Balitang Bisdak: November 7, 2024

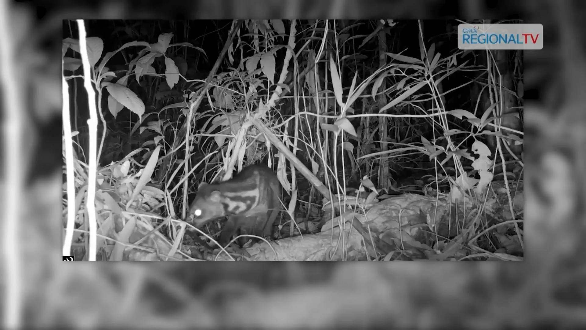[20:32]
nakuha og video pinaagi sa camera nga tuyong gimuntar sa kalasangan sa naasoy Dakbayan. Kini ang gitawag nga Malayan Civet o mas nailhan sa local name nga Maral o Maray.
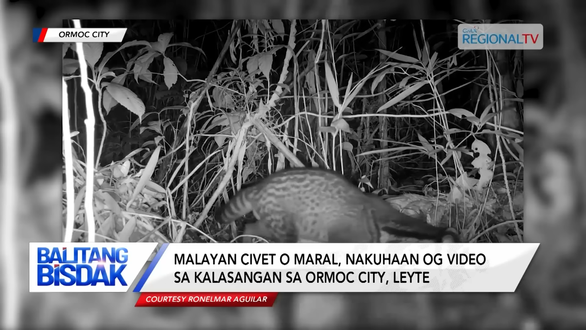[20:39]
Sa video post ni Ronel Mar Aguilar niya atong Lunes, Nobyembre 4, nakuhaan ang pag-agi sa Maral o Malayan Civet. Miani na og libuan ka views ang video ug sagad sa mga netizens ikalipay ang presensya sa Maral. Gihulagway ni Aguilar ang Maral o Malayan Civet nga usa ka omnivorous nga matang sa hayop, umukaon og mga hayop ug mga sagbot. Usa usab kini ka nocturnal animal o aktibo atul sa kagabhion. Dugang niya nga dili kini endemic sa nasod apan dako ang tabang niini sa kalasangan ilabi na sa pagpugong sa pest population, natural nga pagpakatag sa mga liso.